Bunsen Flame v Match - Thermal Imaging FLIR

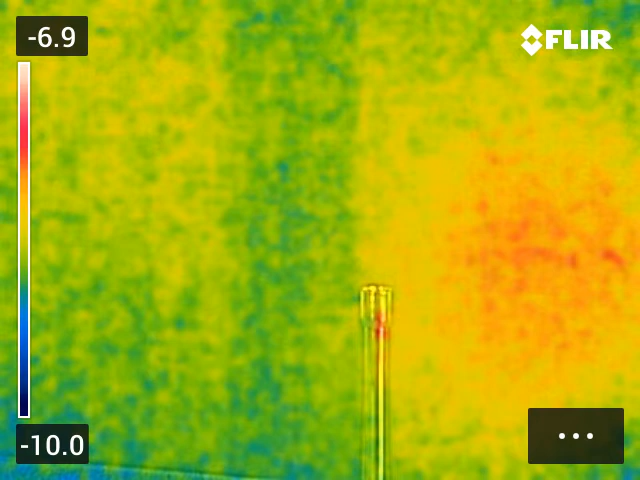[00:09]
okay then youtubers it's uh wednesday the 7th of september i'm here with my flir camera at trent college and we bought it with the institute of physics money that we got as a little grant um so what am i doing well you might recognize down the
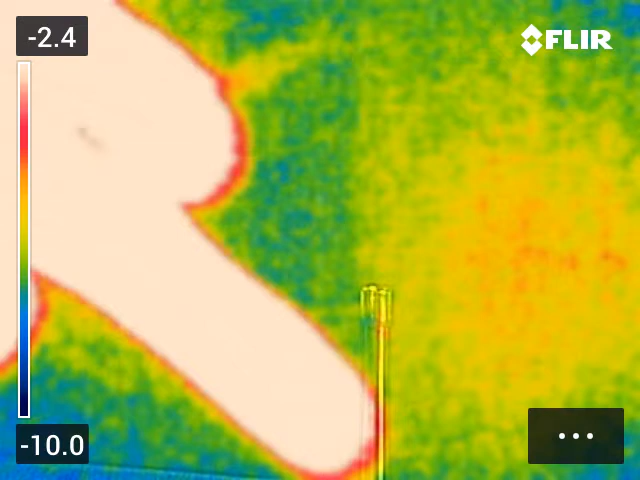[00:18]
bottom here is my hot hand um and there is it's a bunsen burner so hold on let's get some gas on like a match oh
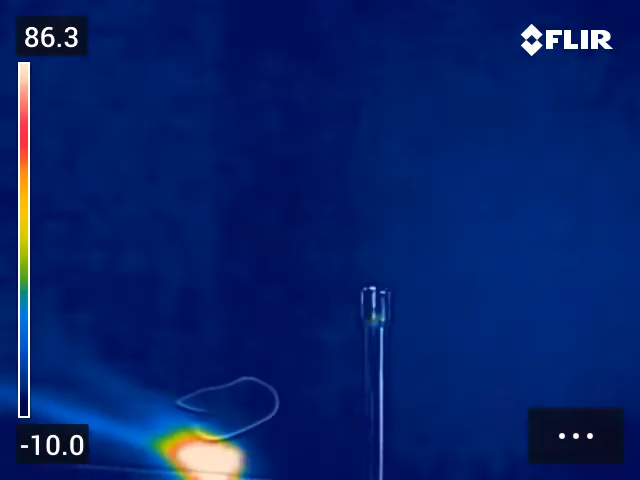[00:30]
there's my match you can see the match oh
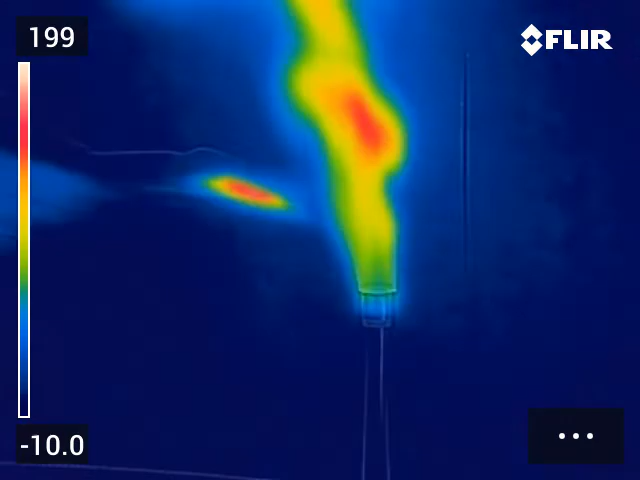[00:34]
and we've got some bunsen flame actually look we can have the uh have on here look there we've got the flame from my lit match in the front you can see that
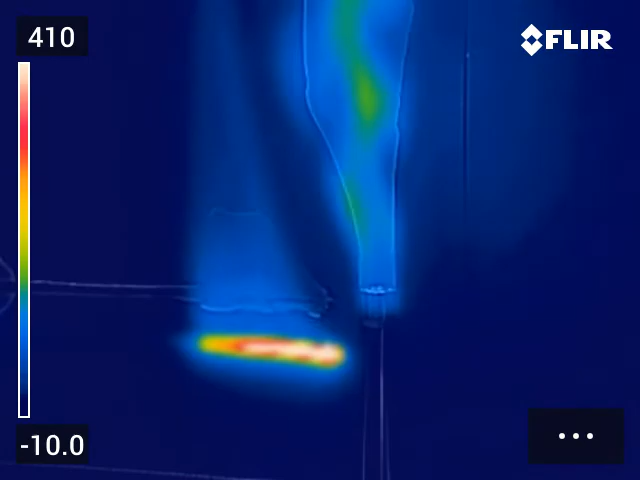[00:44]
can't you and
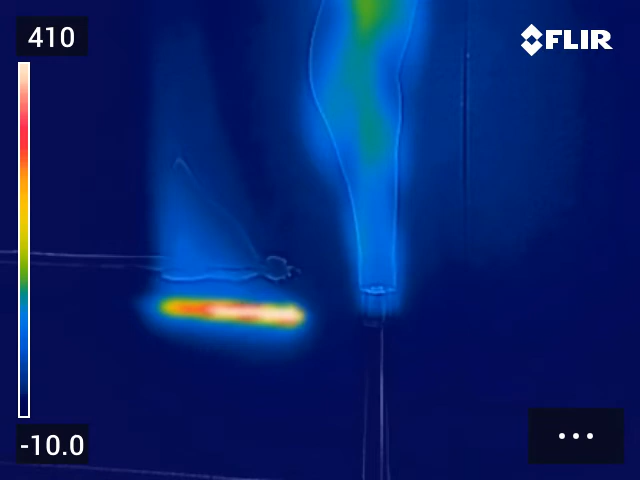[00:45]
you can see so at the moment it's focused on that so you can see how yellow it is um the top scale if you
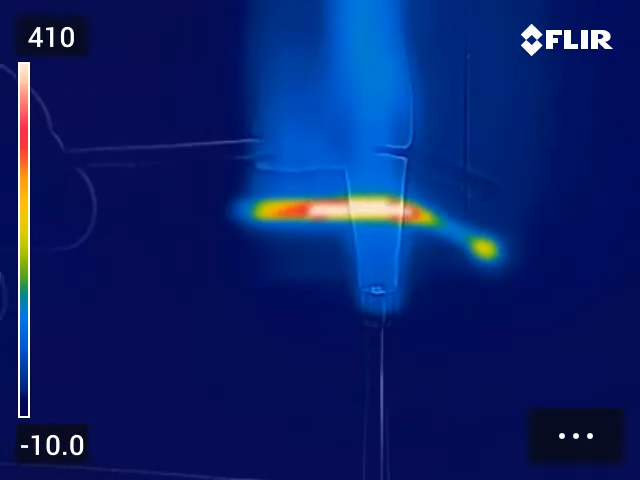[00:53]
look on the side is
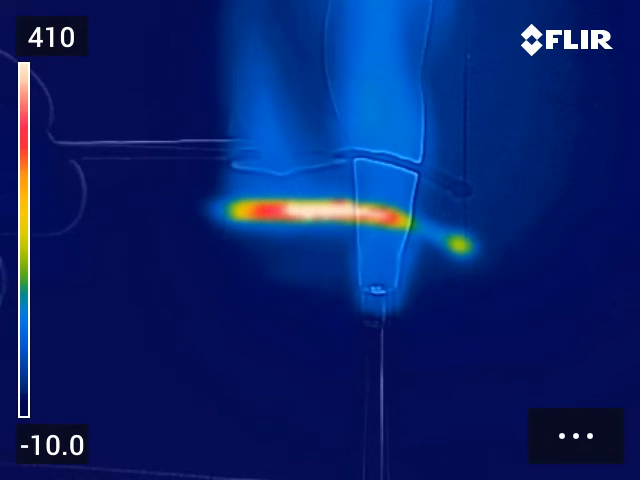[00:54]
410 degrees so that's at least 400 it's gone white hot let's just shake that out we'll get rid and now it's going to focus on the bunsen burner we
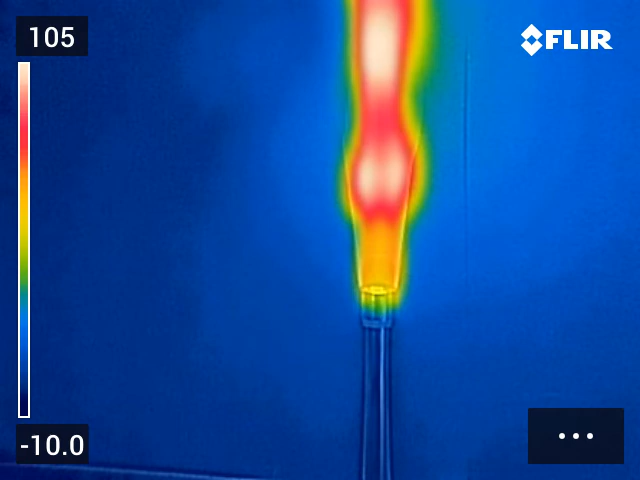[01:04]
could also come out couldn't be a little and you can see the flame and because it's a yellow flame you can see part of it is really hot
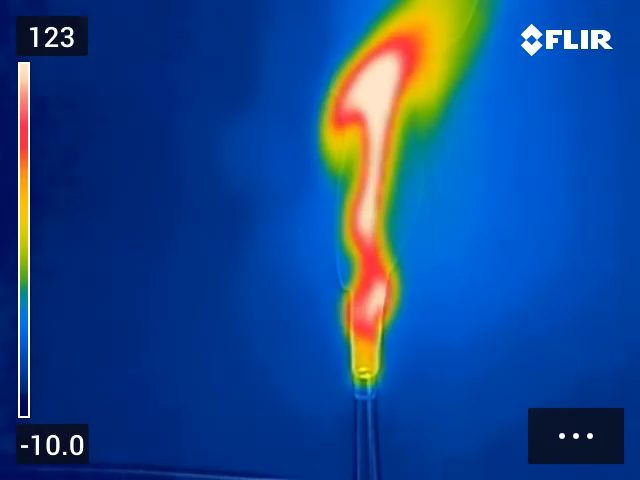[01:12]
part of it
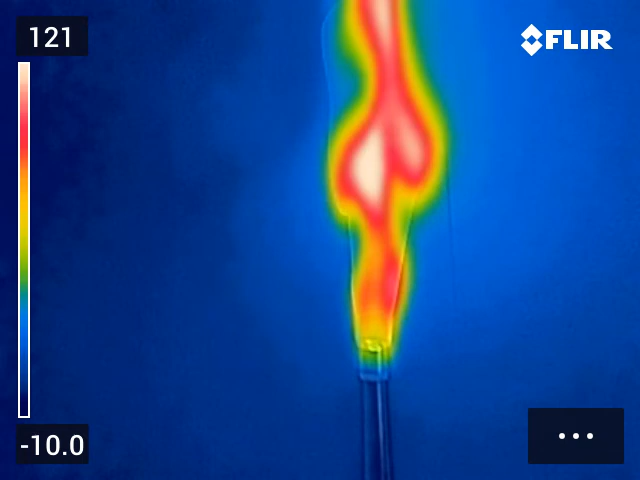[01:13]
is not so hot but what i'm going to do i'm going to turn it onto the blue flame let's see what happens when i let some air in so we should know from our chemistry studies um or physics when you let some air in it gets hotter um now this bunsen burner it's not the best bunsen burner it's really nice it's really new but the cone the blue cone i'm going to trace it out you can see with my hand the blue cone actually kind of stops about here so the tip of the blue cone is really quite high you might be inspecting it to be quite
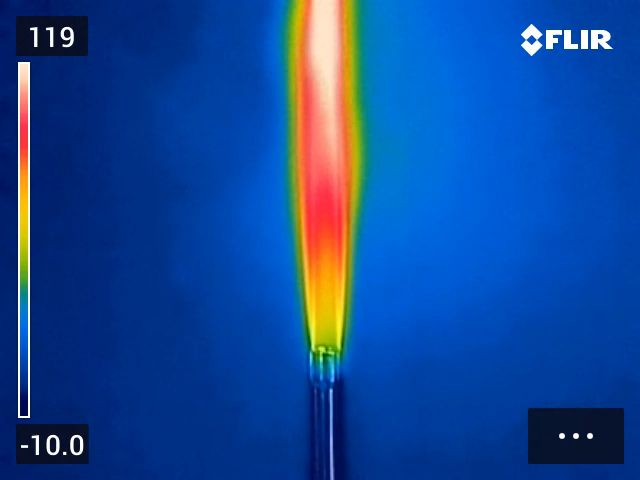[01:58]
out again so i'm going to put it in there is about the tip of the blue flame okay and if we look at the colors that's where it's pretty much the hottest where the white part is right up here at the top that's where it's hottest and at the bottom is cooler and blue is really cool so that's when chemistry teachers always
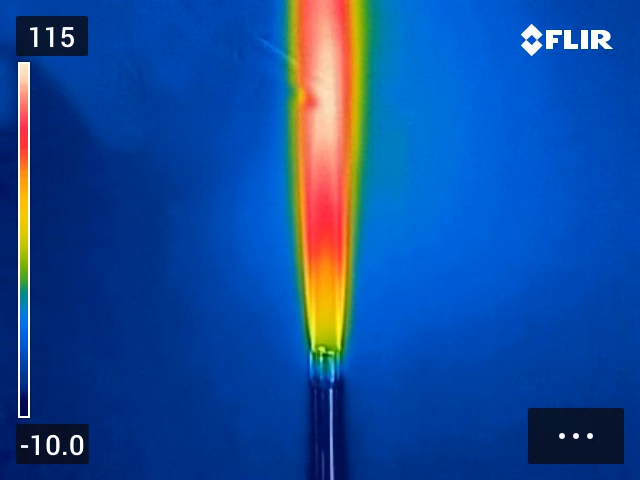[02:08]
say you're going to put it in the cone at the top and the infrared camera showing that beautifully okay now so that's one idea to look at the flames i'm going to do one more okay so let's just turn on to safety flame it's going to move that out of the way okay
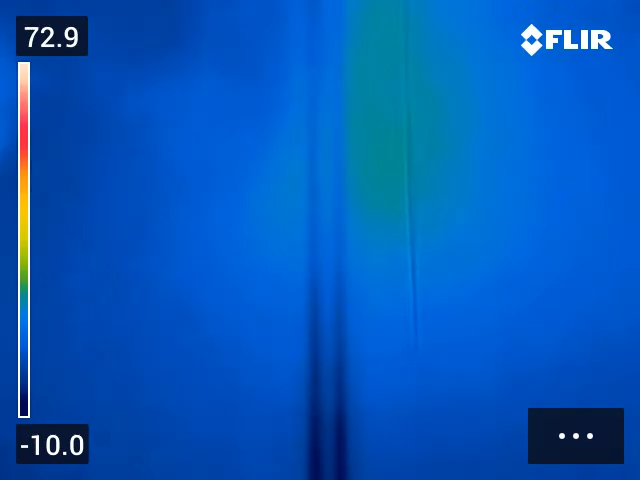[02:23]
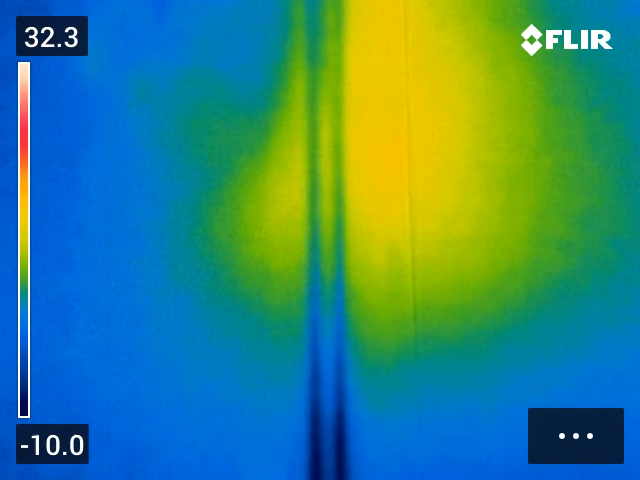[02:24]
so i've just got a bit of black paper
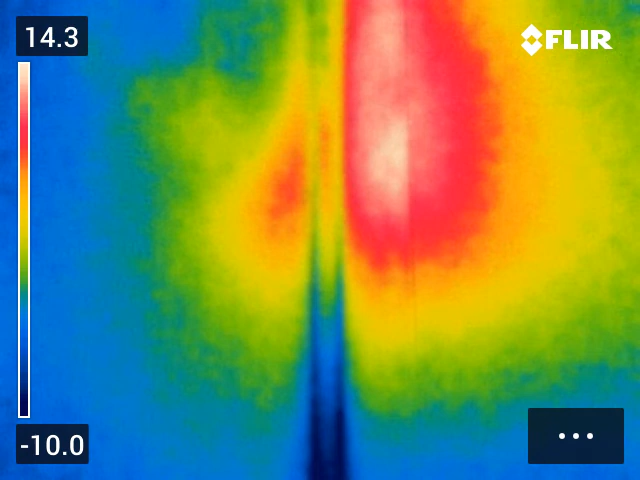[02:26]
i'm going to light a match so the match is coming in there's a match i'm going to light it now let's watch what happens as i do the strip
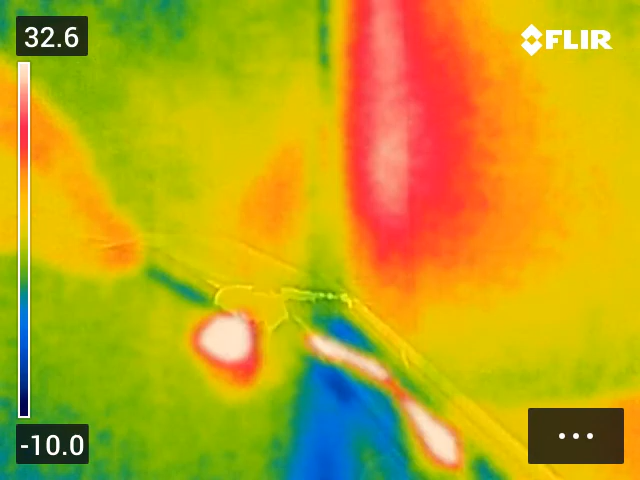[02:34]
so
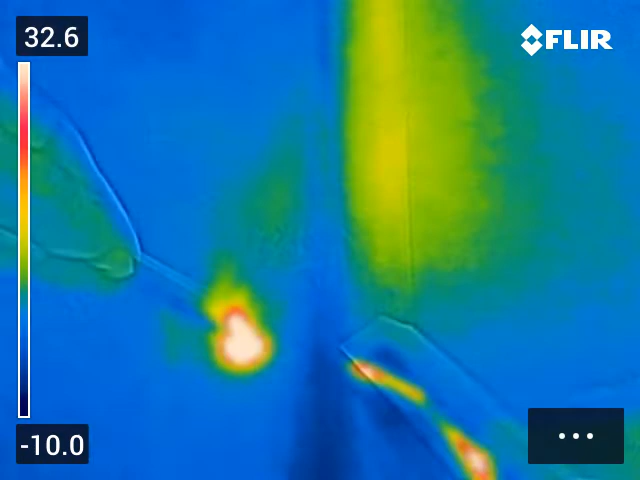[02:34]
right
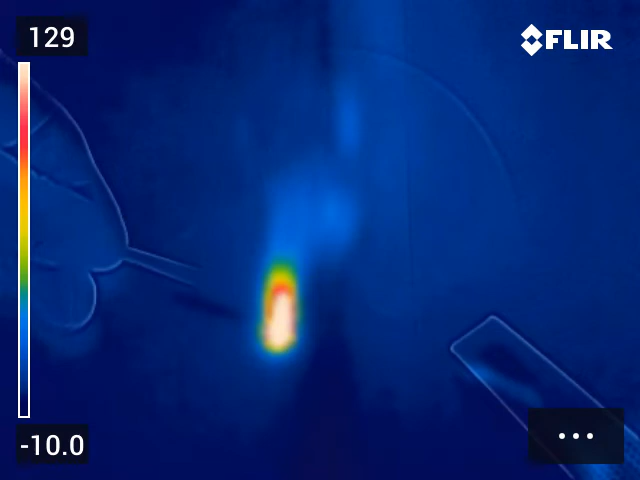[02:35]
white hot there and then our flame's going to get going 160 200 look at the scale going up it's so it's auto
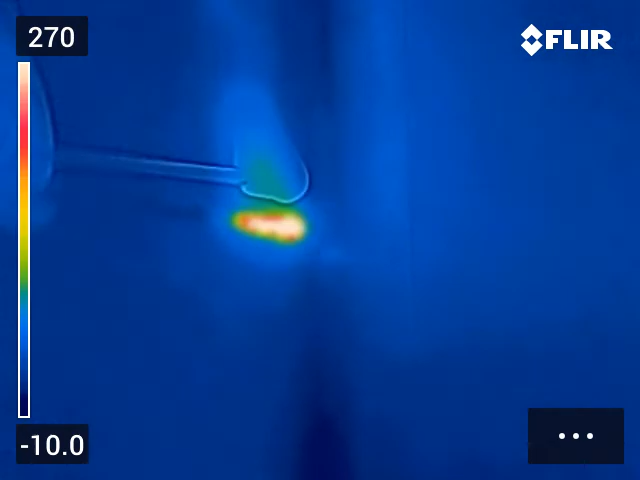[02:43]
calibrating it's auto
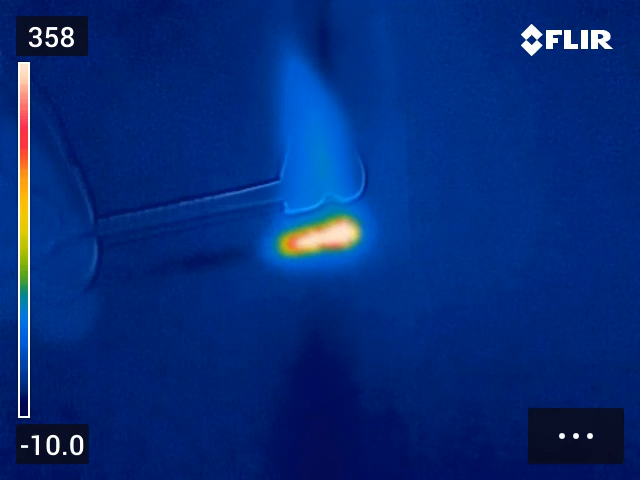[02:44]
sensing the maximum this camera will do is 400 degrees and we're up to 400 so it's going white isn't it and
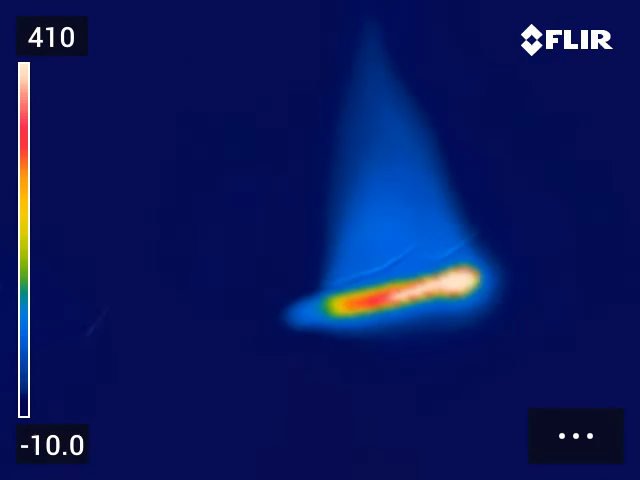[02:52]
my fingers put it into camera look there's my fingers you can see it in the background
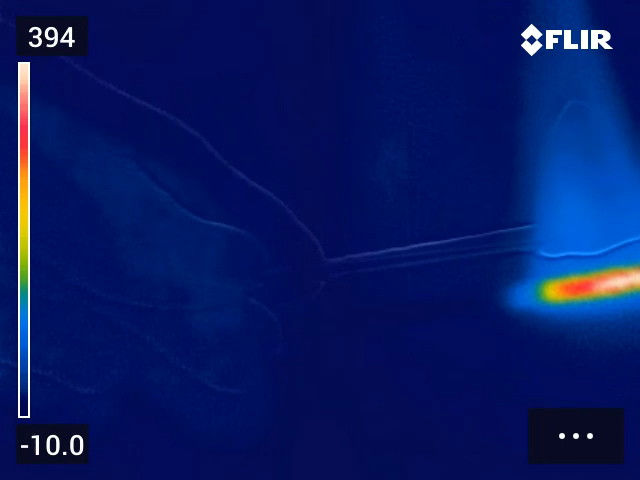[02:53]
obviously there it's pretty white at the end isn't it and
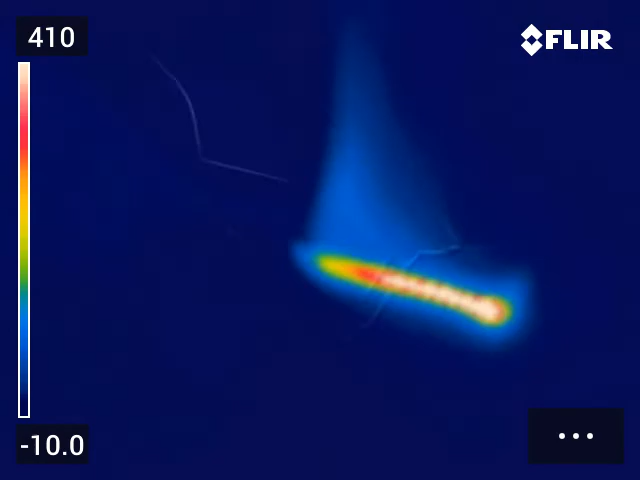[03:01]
i can move it around a bit